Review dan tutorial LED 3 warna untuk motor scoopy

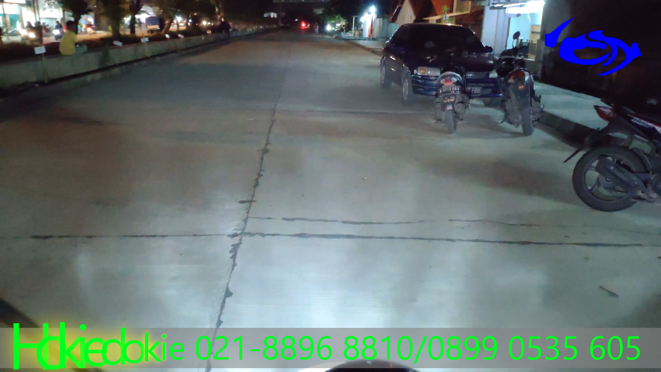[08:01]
Cahayanya kayak gimana sih? Nah, ini cahaya paling putih nih, 6000 Kelvin. Cocok untuk sehari-hari lah, siang-siang kalau di terang. Kalau ini 3000 buat nebus kabut waktu ke puncak atau lagi touring. Kalau ini 4300 perpaduan putih dan kuning buat hujan. Ini balik lagi ke 6000. Nah, kita coba nah, kita bolak-balik aja bisa. Matikan, nyalakan, dia berubah dia. Nah, ini high-nya nih buat nembak orang di depan.
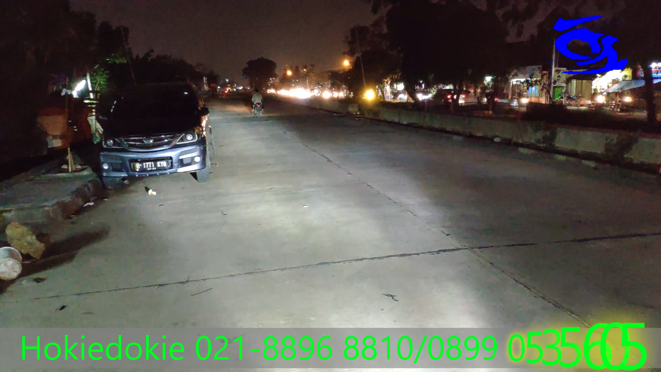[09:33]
Nah, ini lampu jauhnya nih, atau lampu tembak, lampu dim istilahnya. Buat mendahului kendaraan, pengen mendahului, tembak lampu dimnya. Lebih terang, tinggi banget, 6000 Kelvin. Demikian tutorial dan review LED 3 warna dari Hoki Doki. Semoga bermanfaat.